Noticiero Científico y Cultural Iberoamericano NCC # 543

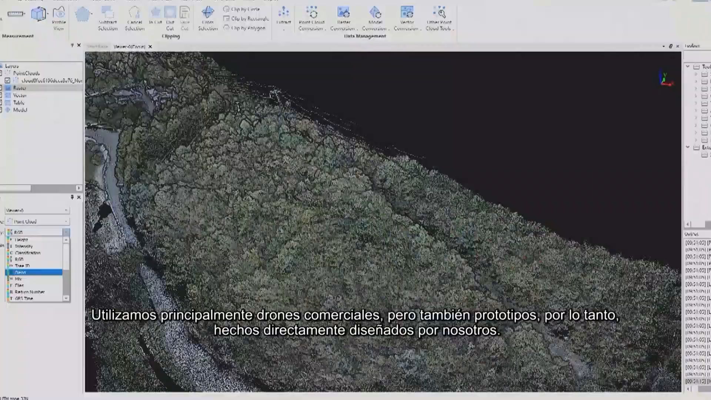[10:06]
Quindi ricostruire mappe e oggetti tridimensionali sull'uso stesso di ciò che noi monitoriamo.
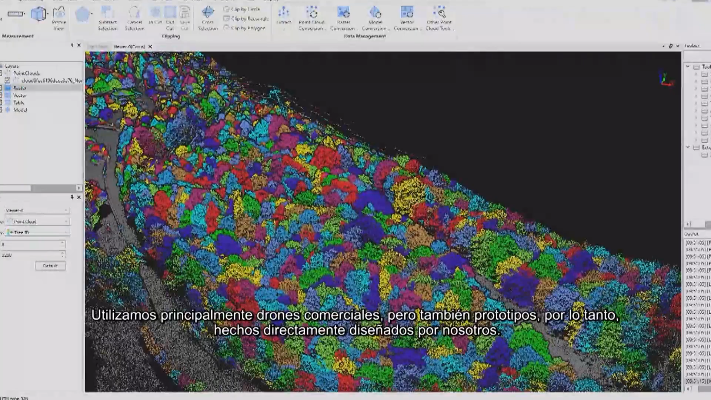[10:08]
Noi prevalentemente utilizziamo droni commerciali ma anche prototipali, quindi fatti direttamente e progettati da noi.